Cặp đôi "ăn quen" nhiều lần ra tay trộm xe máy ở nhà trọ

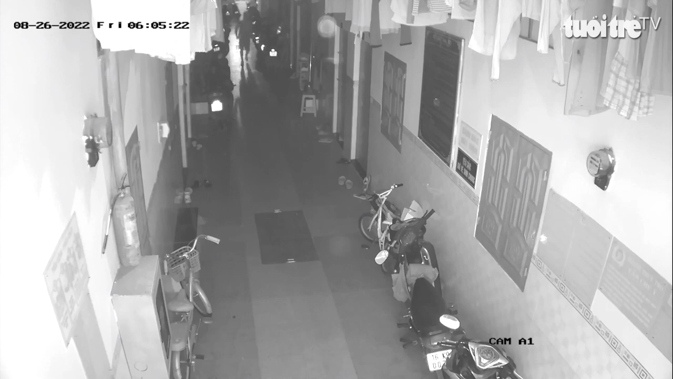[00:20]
Ít phút sau, người này bẻ khóa một xe máy rồi chạy thì bị chủ nhà phát hiện đuổi theo nhưng không kịp. Theo chị Phùng Thị Bích Trang, 30 tuổi, chủ xe, sáng hôm đó chị để xe máy của mình ở dãy trọ. Khi chị vừa đi ra khỏi phòng trọ là lúc đôi nam nữ vừa đến.
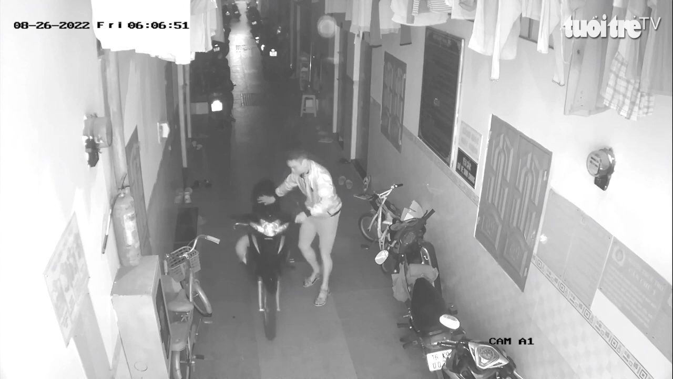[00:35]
Lúc chị quay về thì tên trộm vừa chạy xe ra. Toàn bộ quá trình diễn ra trong 15 phút nhưng cả khu trọ không ai phát hiện.